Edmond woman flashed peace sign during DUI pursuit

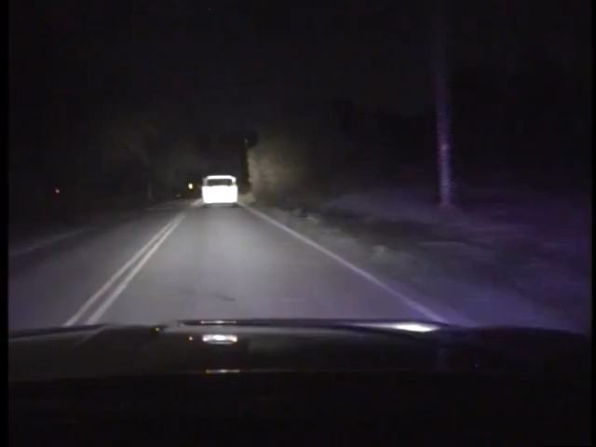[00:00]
Yeah, we're going to do a bad attack with this vehicle. Still southbound, speed 60. Still getting speed symbol from the end. Clear, still southbound, speed 60. Coming up on Hefner, speed 50. Clear, southbound, approaching Hefner, speed 50.
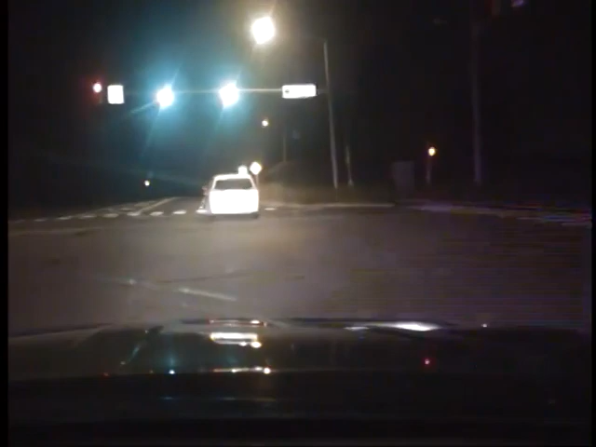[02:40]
Clear. Kelly, you're waiting for the green. Still not stopping. Clear. Alright, we're coming up on you, Matt. Clear. Speed 68, no traffic. Clear, speed 68, no traffic. Clear.